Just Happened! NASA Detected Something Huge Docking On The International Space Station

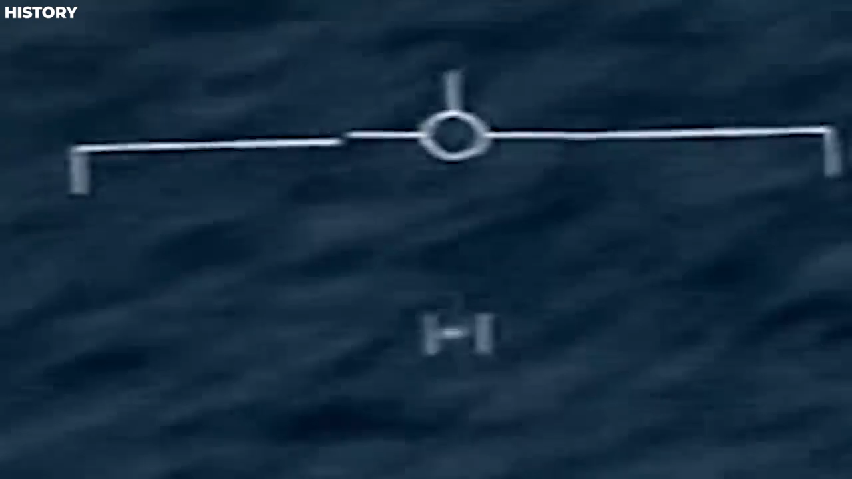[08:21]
Instances have arisen where intriguing videos or images featuring luminous and mystifying objects proximate to the ISS during live feeds have coursed through online channels.